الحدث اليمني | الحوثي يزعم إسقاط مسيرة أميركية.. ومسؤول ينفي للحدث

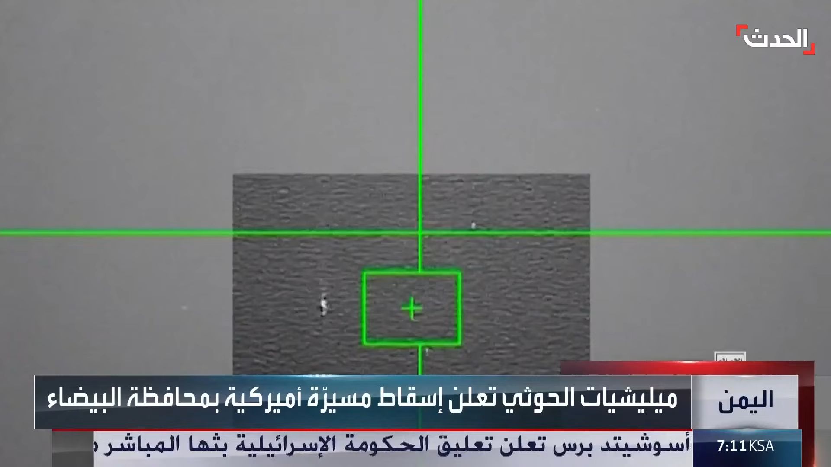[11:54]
تصريحات المتحدث الحوثي أكدت أن الطائرة أسقطت أثناء تنفيذها مهامة
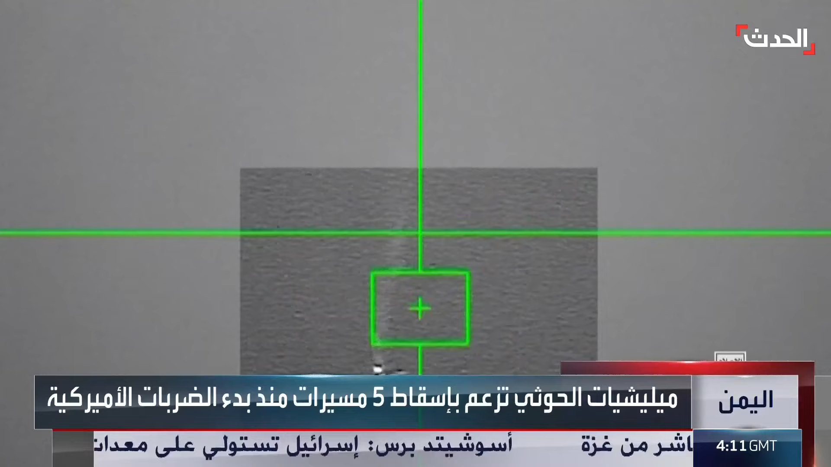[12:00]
عدائية وجرى إسقاطها بصاروخ أرض جو محلي الصنع